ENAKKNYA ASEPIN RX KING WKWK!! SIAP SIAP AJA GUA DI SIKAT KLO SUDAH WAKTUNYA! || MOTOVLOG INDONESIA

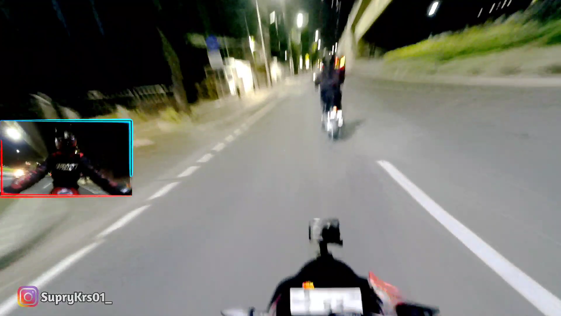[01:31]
Ih gila ya, lampu baru nih kayaknya nih, terang banget anjing. Biasanya kan gelap di sini. Ah, di nonton enggak bisa ngebut dong gue. Emang apa?
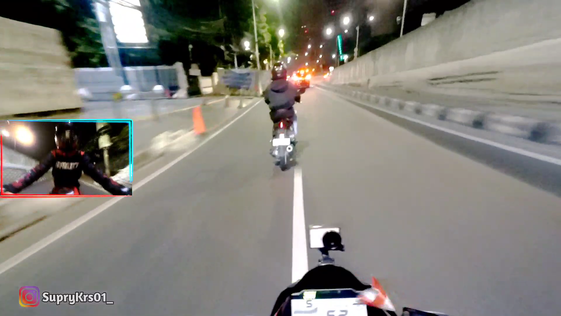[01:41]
Gulali. Apa? Gulali. Lali anjing. Gulali. Oh, gulali. Oh, lu bau gue. Iya. Terbang. Terkena orangnya belakang. Lu jepit aja pakai paha. Enggak bisa. Paling rusak. Paling pecah. Iya.
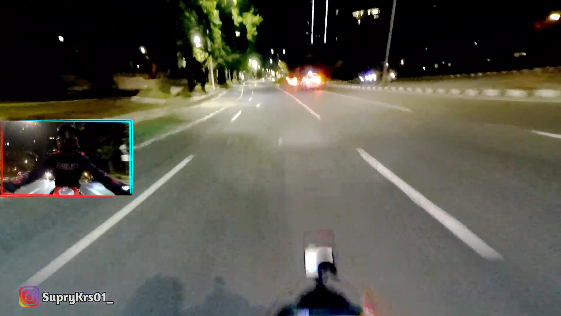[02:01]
Dari kiri belok kanan. Biji gua sakit anjing. Lu kena tangki. Aduh, lubang gede banget anjing. Goyang gua. Makanya gua enggak mau ngambil aduh, situ.
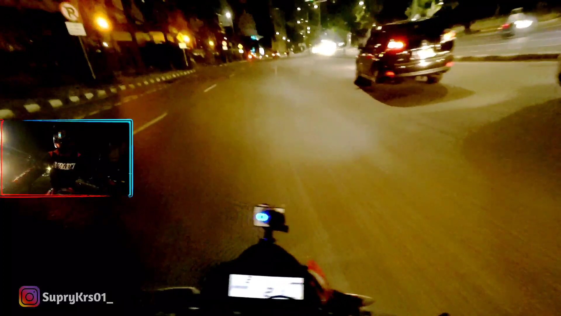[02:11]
Lubang lagi. Aduh. Enak kan lubangnya? Tarik cuk.
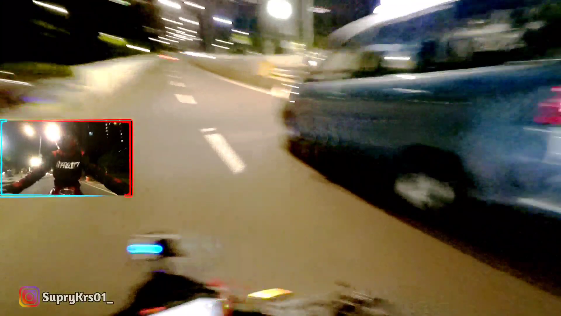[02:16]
Set kok parel anjing.
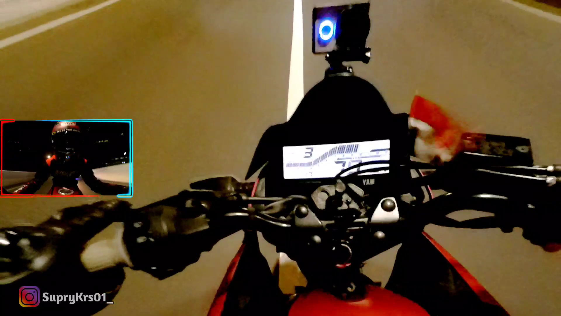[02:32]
By my friend. Foto parah
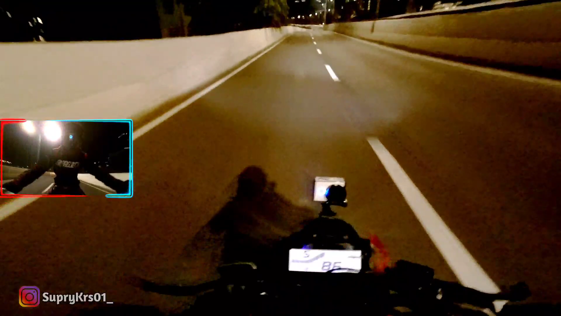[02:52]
tolong. Anjing mau ditabrak, cok. Foto parah. Kok gue ngeri ya? Kayaknya taksinya ini udah panas. Ini orang ngapain anjing di kiri? Buset, pacaran, cok. Buset, masih ngebut aja tuh.